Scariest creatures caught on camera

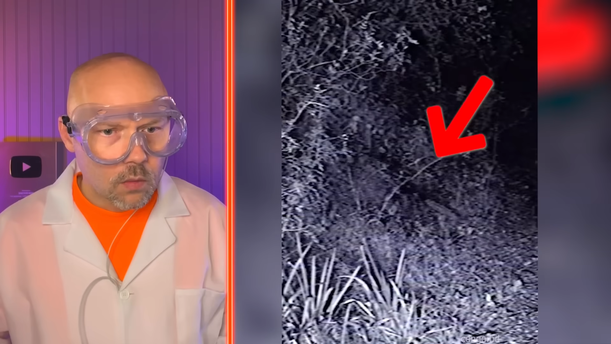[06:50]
What is that? Is that a spider? What do I see? I see something I don't want to see. It's like creeping up after curfew at midnight. It's sneaking back. Man, that thing is huge. You're going to need Shaq's shoe to beat that thing.